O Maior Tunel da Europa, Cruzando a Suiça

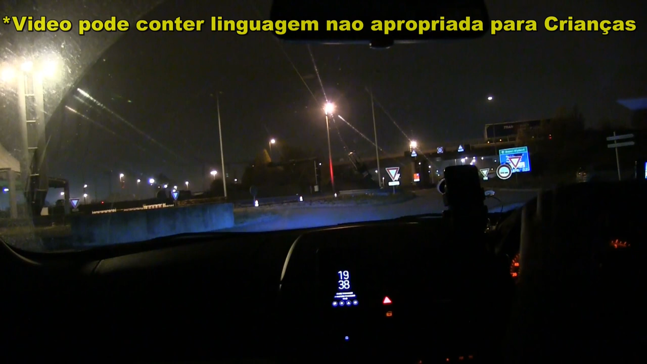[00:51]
Vamos pegar descendo agora pro rumo da Itália
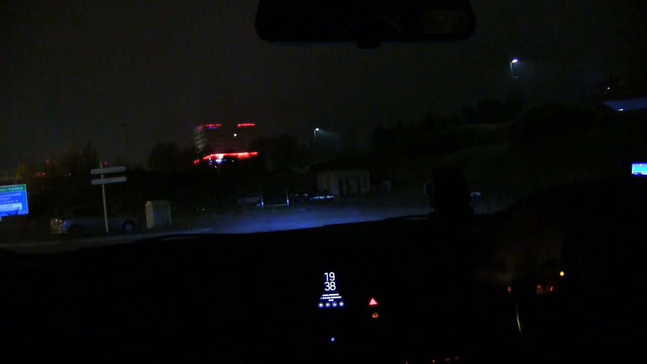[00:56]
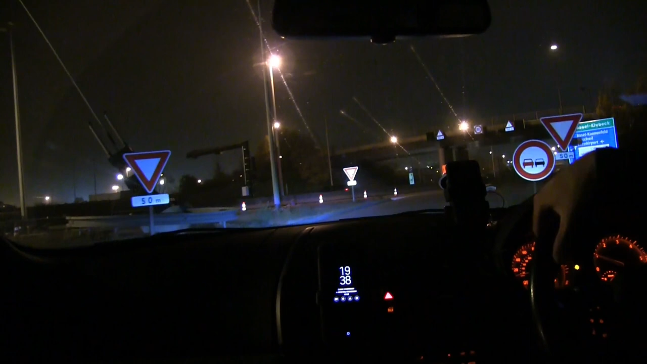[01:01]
Como último vídeo aí eu tinha parado aqui pra Pra comprar a vinheta né Obrigatória por lei
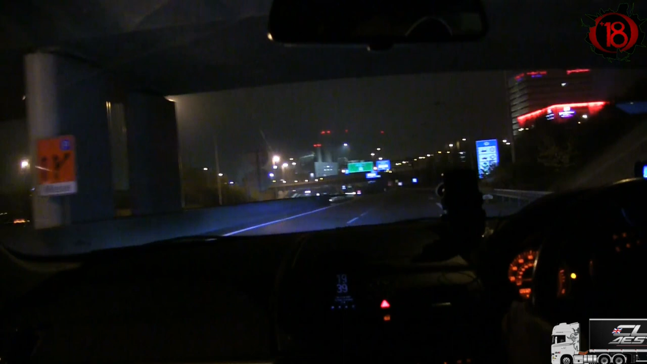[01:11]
Espero que essa câmera aí colabore Fica tremendo em nada Vamos ver pra que lado que eu tenho que pegar aqui agora né Radar Quanto que eu tenho que andar aqui
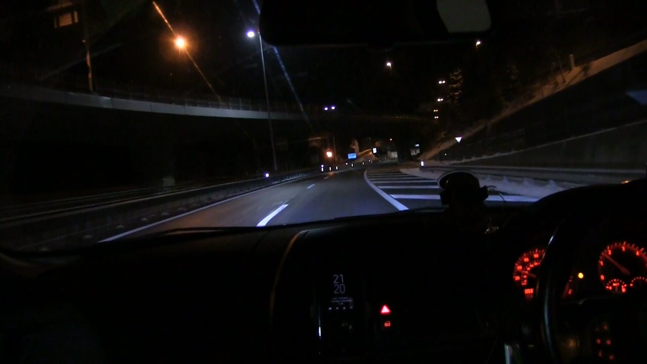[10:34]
Oitenta quilômetros horário. Vambora. 17km aqui debaixo agora
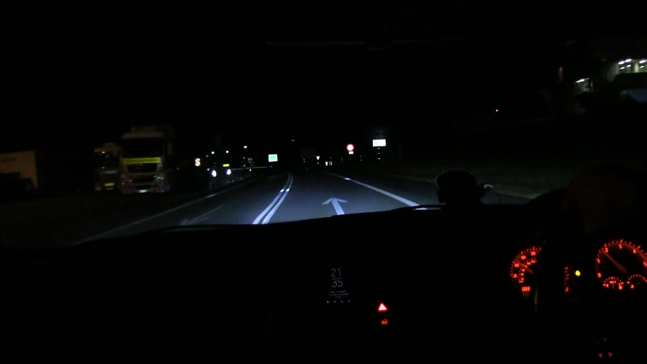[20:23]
Milão Reta Bora reta De 26 graus Voltou pra Tá caindo de novo 4 graus agora O lado de lá nevou O lado de cá não
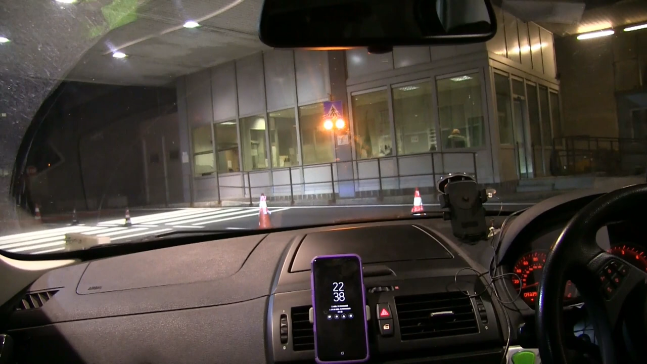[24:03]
Itália Agora entramos em território italiano Olha Olha
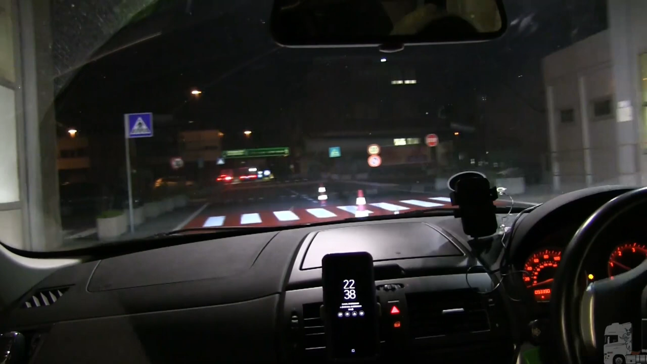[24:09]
Olha A nossa cara amada Itália Vou pegar pra Milão Aqui